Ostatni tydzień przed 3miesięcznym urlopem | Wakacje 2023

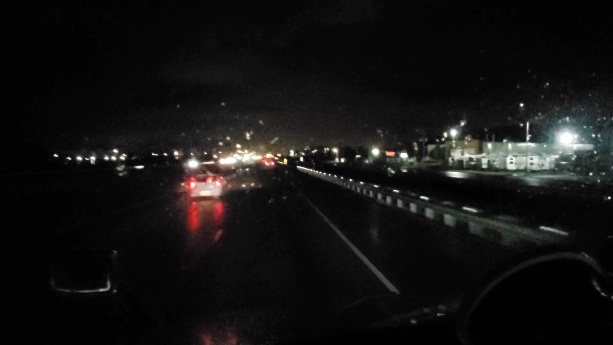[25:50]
No, także mamy prawie 23, z pół do 23 wieczorem. Podjeżdżam, już praktycznie jestem pod Montrealem. Zaraz odbijam tutaj zjazdem. Zjazd 98, jak zawsze. I tam wjeżdżam na autostradę numer 30, ona jedzie tak jakby dookoła troszkę Montrealu, omija tak troszkę ten cały burdel.
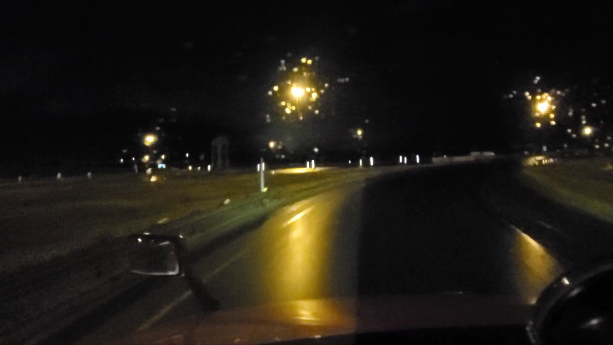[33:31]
Ciężko jakby to wytłumaczyć, ponieważ jest autostrada oznaczona liściem Kanady. To jest jakby highway, który przechodzi przez całą niby Kanadę.
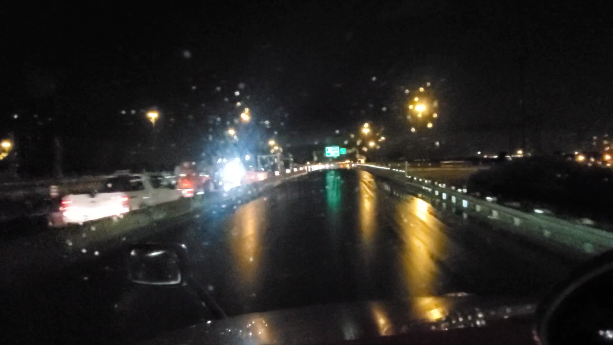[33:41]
I tak naprawdę ten highway przechodzi właśnie przez sam środek Montrealu. A tędy to jest 30. I pamiętam, na początku troszeczkę nie ogarniałem. Znak chyba mówi, żeby kontynuować jazdę na 30, to jest środkowe pasy, są chyba dwa. Potem te środkowe pasy zmieniasz na prawy pas. Także ja i ten znak chyba jest troszkę później.